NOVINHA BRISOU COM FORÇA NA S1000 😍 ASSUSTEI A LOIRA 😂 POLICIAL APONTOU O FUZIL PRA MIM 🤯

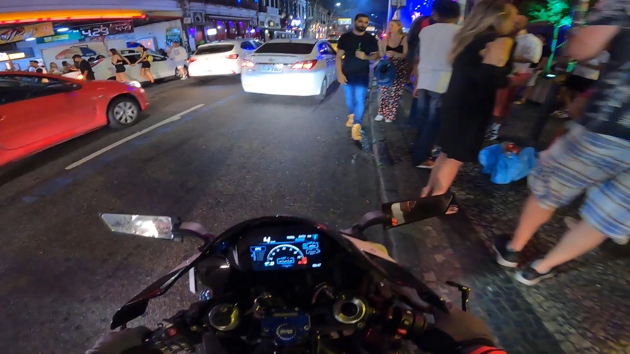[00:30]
Vamos que vamos, fala com o pai tá on, aquele pique. Ó, quanta gente aqui, galera, ó.
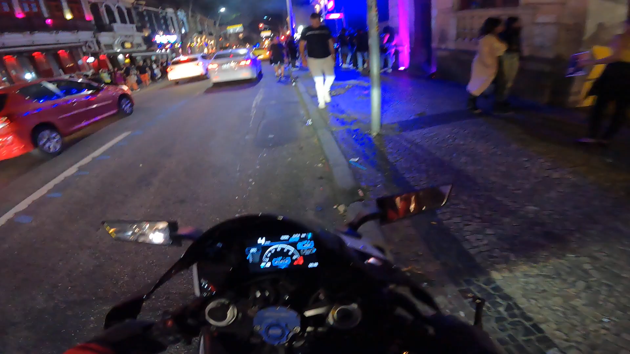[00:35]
Fala comigo. Essa aqui sempre tem uma fila pra entrar aqui no agitou.
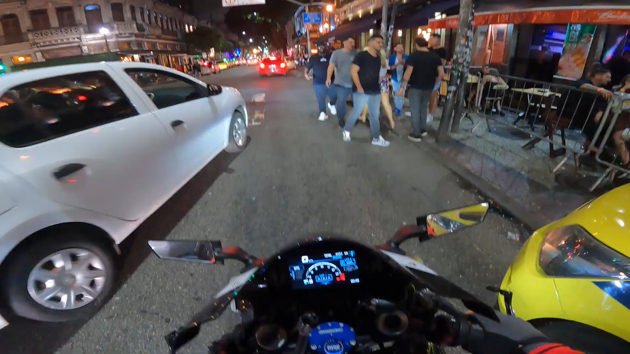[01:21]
Tu mete o pé no chão, pode cair se tiver um vão, tem que ficar ligado. Rapaz, essa Lapa tá muito agitada hoje, que isso?
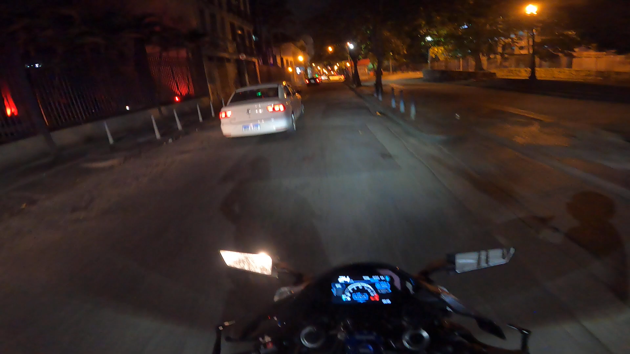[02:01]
Polícia ali. Ó. Ih, rapaz, a polícia apontou o fuzil. Já paro logo longe, logo. Também o cara todo fechado, rapaz. O cara com o carro todo fechado.
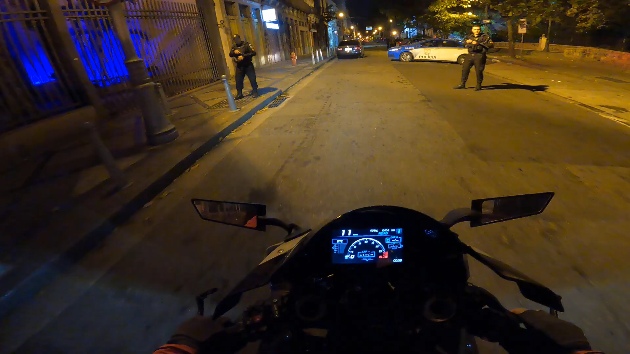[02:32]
É isso aí, tem que reprimir mesmo, galera. Parabéns, Mike, parabéns, isso aí. Quer ver, o cara tá todo fechado ali, ó. Ah, o cara tá com o vidro todo fechado, todo escuro. Como é que não vai parar você, cara?
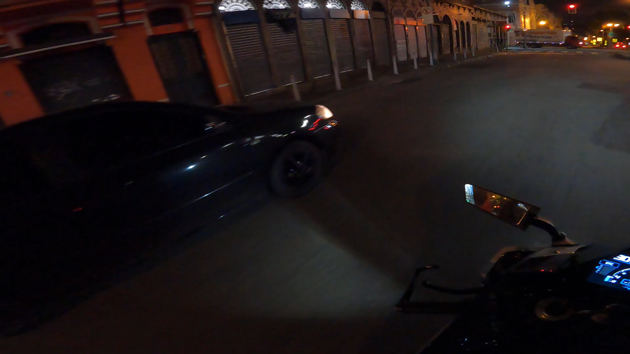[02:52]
Pô, tá doido. Será que o vidro do cara tá enguiçado? De repente pode ser isso, né? Mas doideira, cara. Rio de Janeiro, blitz, o cara tem que abaixar o vidro, meu irmão.
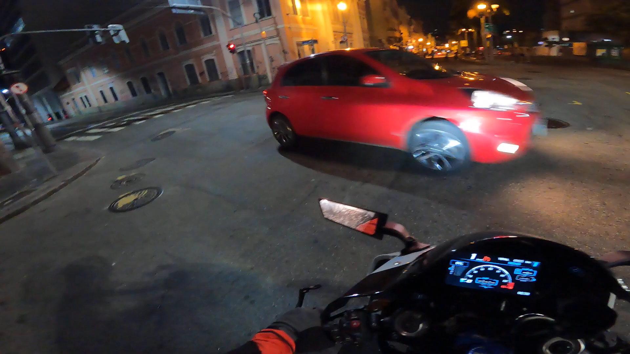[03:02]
Tem que acender a luz interna. Mike apontou o fuzil ali naquele pique.
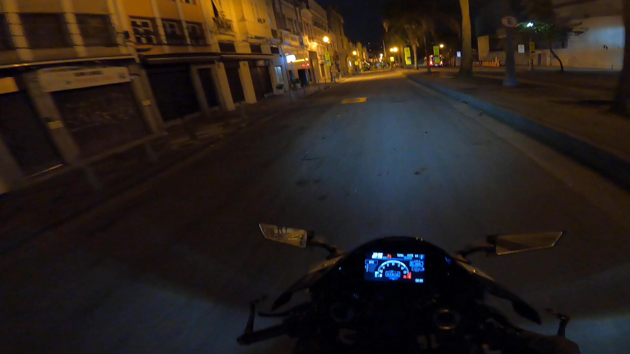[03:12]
Mas aí isso é bom, galera. Sabe por quê? Porque dá segurança pra quem tá correto. Isso dá segurança pra gente. Entendeu? Ó, aqui parece que tá bombando também. Aqui tem o Rio Cenário. Pessoal, aqui na Lapa é um lugar que tem muita polícia.
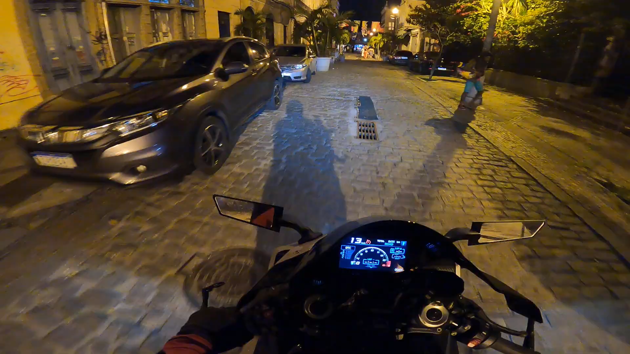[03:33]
Tem uma delegacia especializada em mulher ali na frente, bem ali na frente. Na rua paralela aqui tem a delegacia de polícia civil, a 5ª DP. Tem a corregedoria, tem... tem a perícia ali da polícia civil. Olha o Rio Cenário aqui.
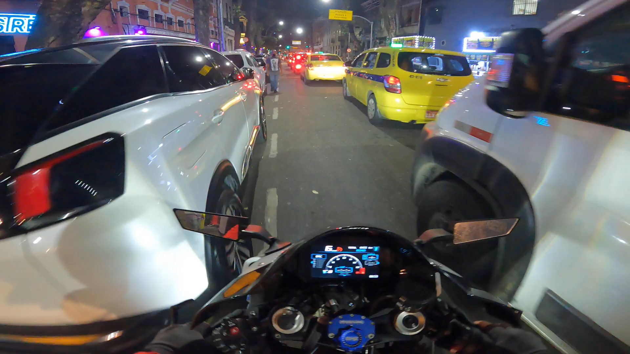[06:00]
Essa Lapa tá cheia demais hoje, pessoal. Olha aí, olha aí.
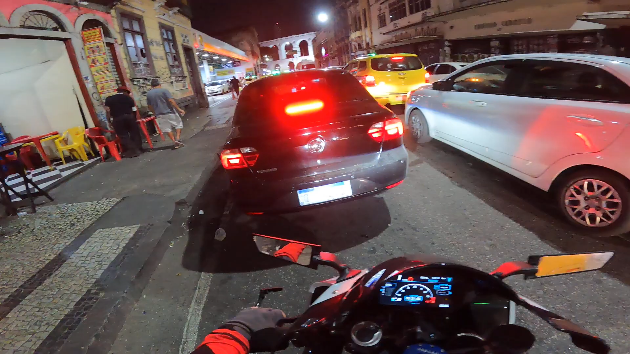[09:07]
O cara para muito gente, o outro para muito pra cá.